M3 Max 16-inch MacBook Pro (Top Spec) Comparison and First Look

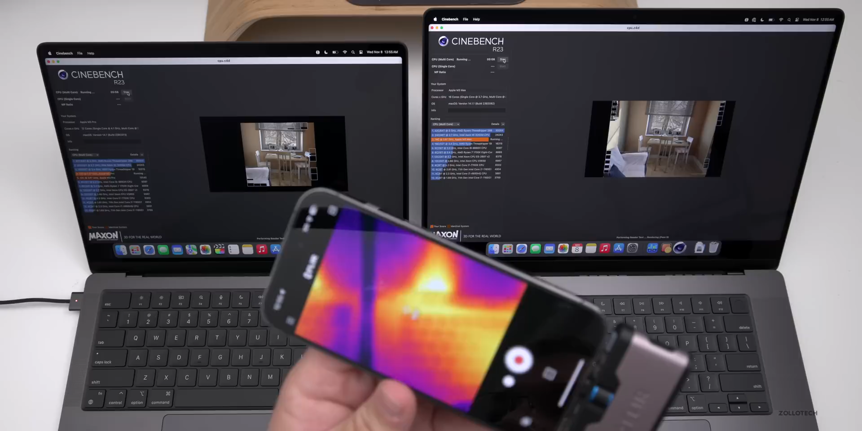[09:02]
thought we'd take a look with the thermal camera right above the screen on the m3 max we have about 112 degrees fahrenheit over the keyboard you can see it's at about 108 degrees fahrenheit on the m3 pro we'll take a look here as you can see we're at about oh 109 degrees over the keyboard on the m3 pro and